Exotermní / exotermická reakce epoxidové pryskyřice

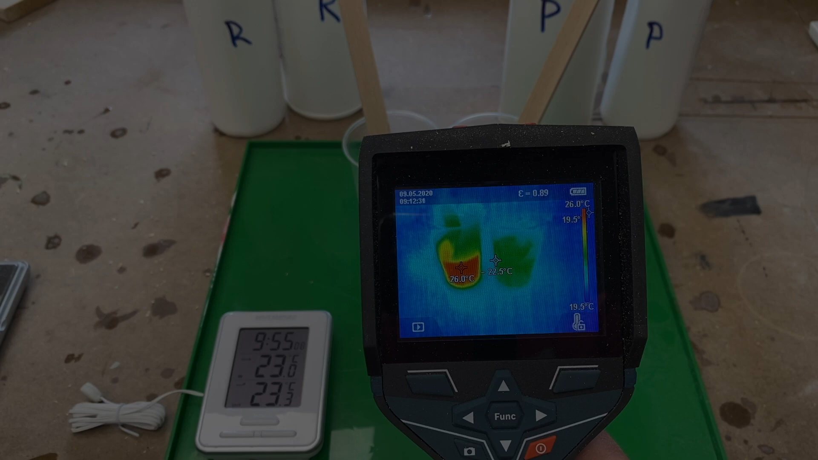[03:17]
On screen: spot 22.5°C, max 26.0°C, scale top 26.0°C, scale bottom 19.5°C
Vlevo vidíte hodiny a teplotu, při který je to vlastně celý odlivaný.
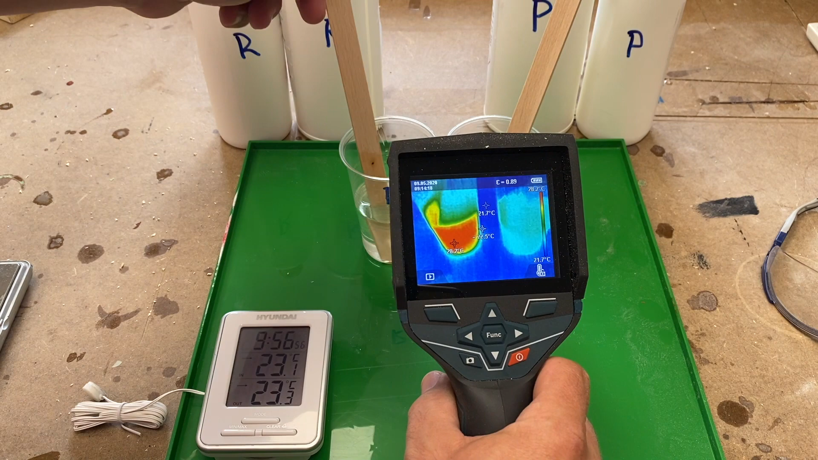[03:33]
jakým způsobem krímek R, tedy rychlej epoxit, nabíhá a okolik rychleji se nahřívá oproti epoxidu na pravý straně.
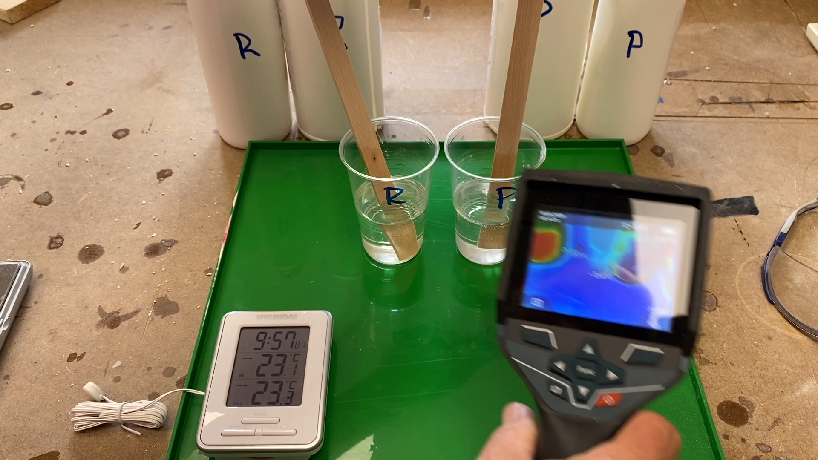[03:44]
Důvod je dodrchej, jak už jsem říkal na začátku.
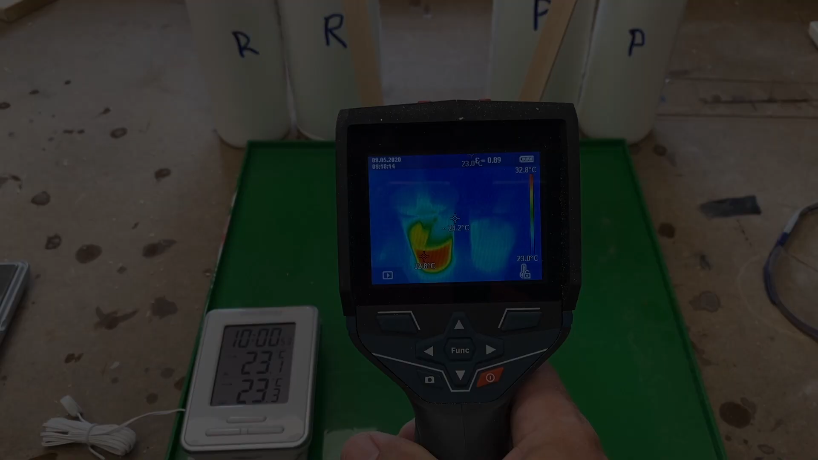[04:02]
On screen: scale top 32.8°C, scale bottom 23.0°C
která je svým způsobem přehnaná a dochází k reakci, o které je tadyto video. Sami vidíte, jak během pár minut teplota stoupá, postupně a pomalu.
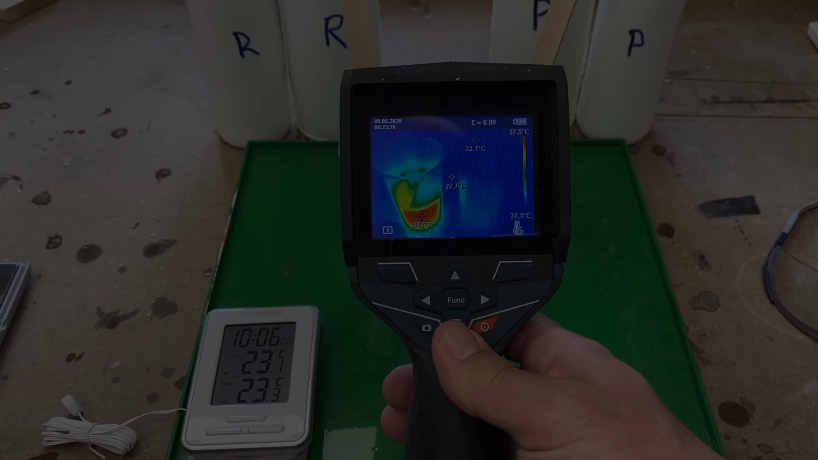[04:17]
On screen: scale bottom 22.1°C
A v průběhu videa uvidíte, že teplota najednou jakoby vystřelí a poletí až do 150 stupňů.
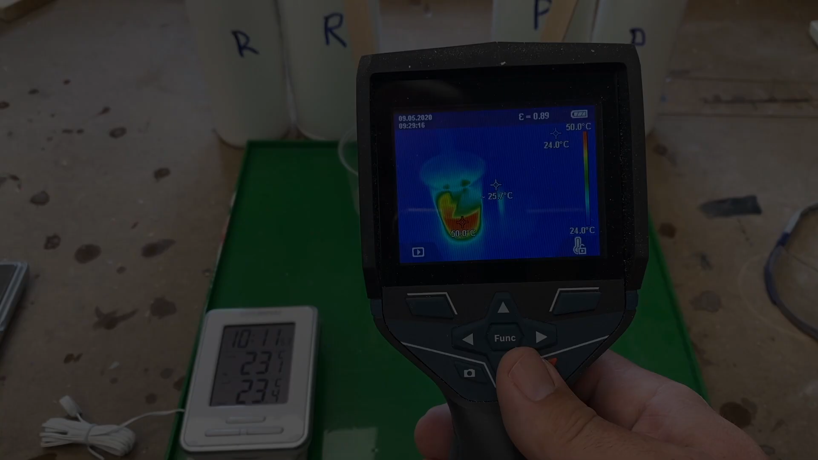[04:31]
On screen: scale top 50.0°C, scale bottom 24.0°C
že v určitý fázi najednou epoxit
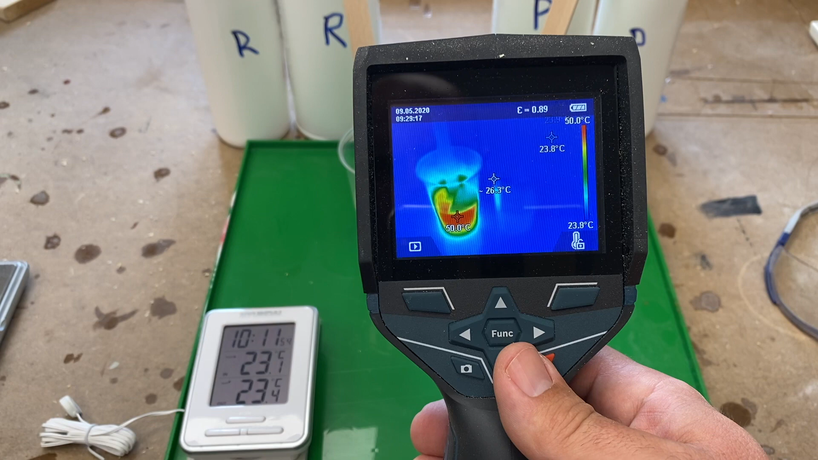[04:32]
On screen: min 23.8°C, scale top 50.0°C
zareaguje postatně rychlejiš a začne se jakoby rychlejiš nahřívat.
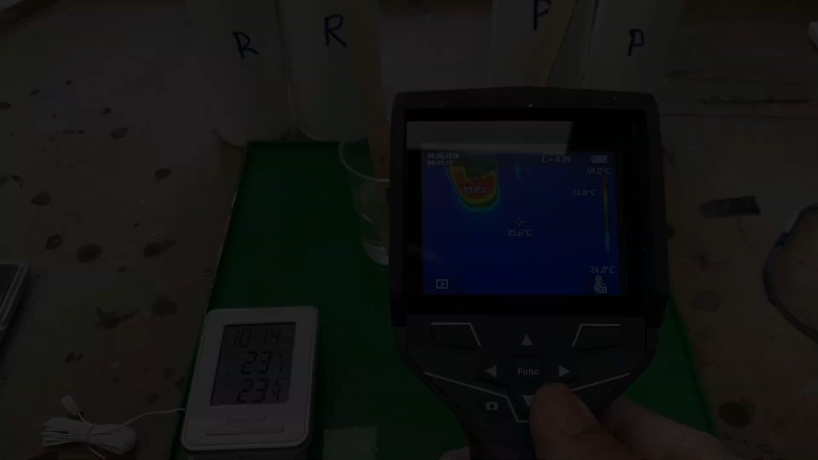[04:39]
protože v začátku to lezlo podrobnejch a vidíte sami,
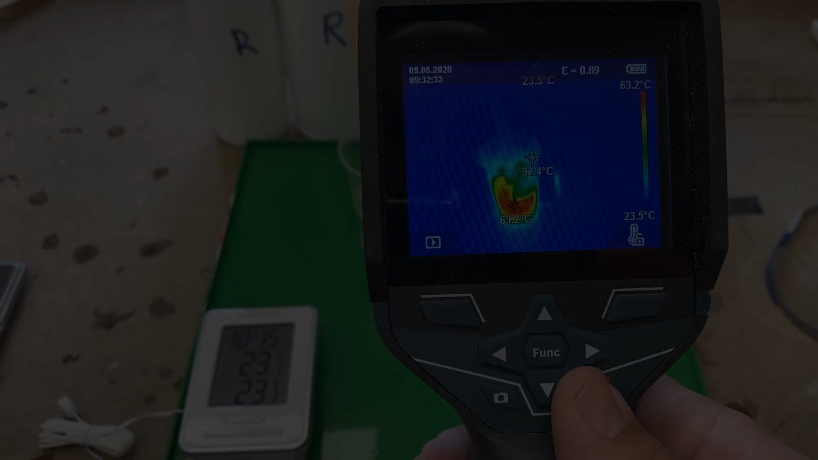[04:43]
On screen: scale top 63.2°C, scale bottom 23.5°C
že to začíná nabíhat a teplota
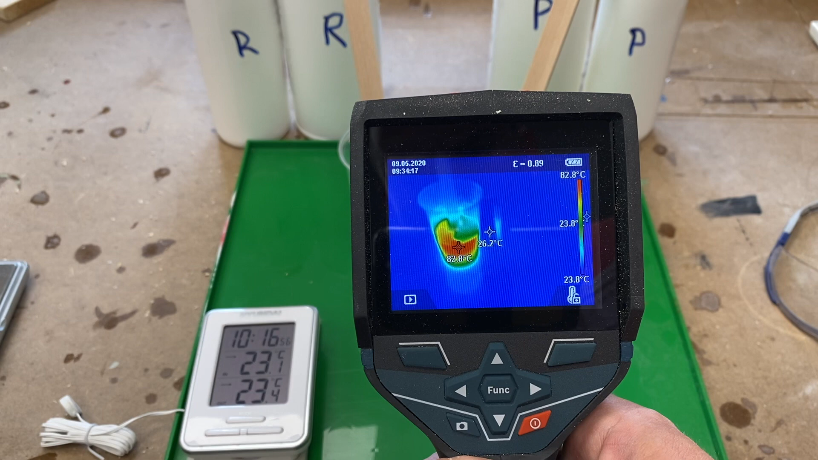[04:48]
On screen: spot 26.2°C, scale top 82.8°C, scale bottom 23.8°C
neskulečným tempem a to sami se vlastně děje i během toho vdlejvání.
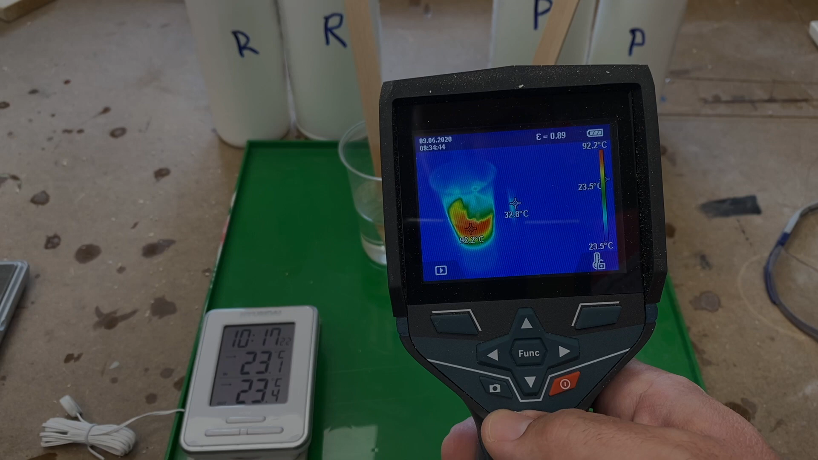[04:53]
On screen: spot 32.8°C, scale top 92.2°C, scale bottom 23.5°C
Takže už si vlížíme pomalinku stovce.